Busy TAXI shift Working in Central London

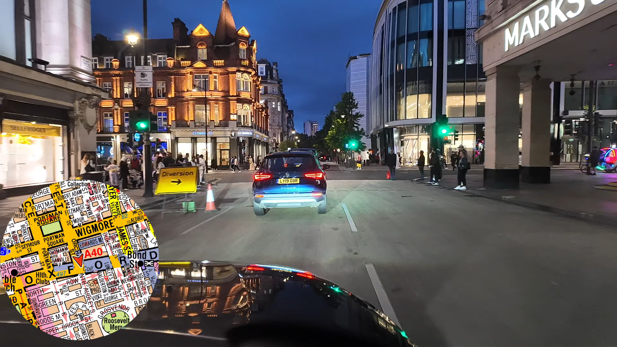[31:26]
So from Crawford Street, we got it left onto Seymour Place, and then we went forward to Listen Grove.
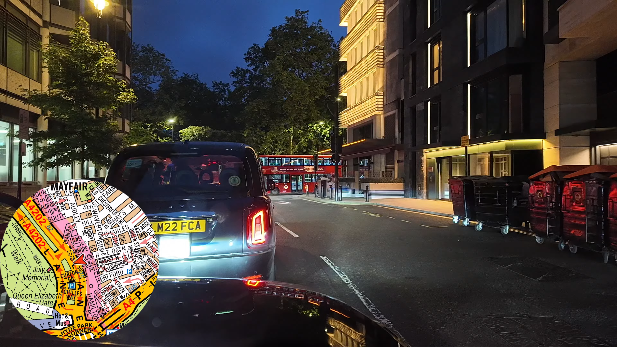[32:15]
Yeah, lovely. No complaints there, or not from me anyway. Just dropped off, so when you drop off, really if another cab comes, you should pass the job over. As I was dropping off, the cab's drove past me, he's now in front of me. So anyone that comes, it's his job.
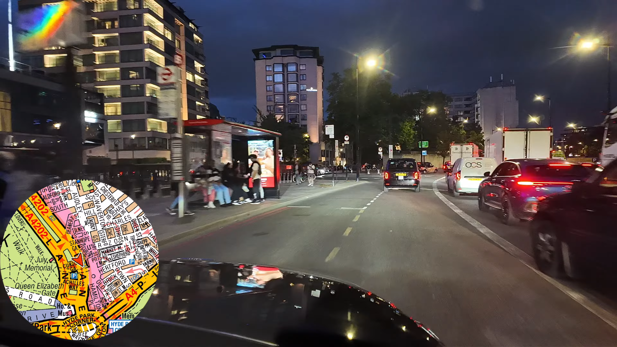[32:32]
Customers come from behind. Now, depends how you want to look at it,
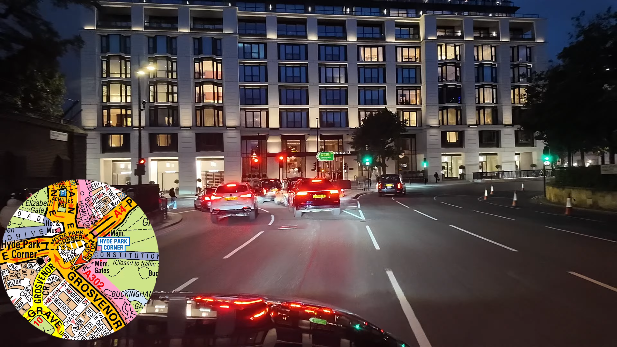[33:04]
Well, there's a couple of people floating about at the Zebra Crossing there. Obviously, they just want to have their photo taken, but more often than not, they want to cab afterwards, so we might get a job. If nor will carry on heading south, get back into the centre. 20 to 10 now, so hopefully we'll be into another job soon.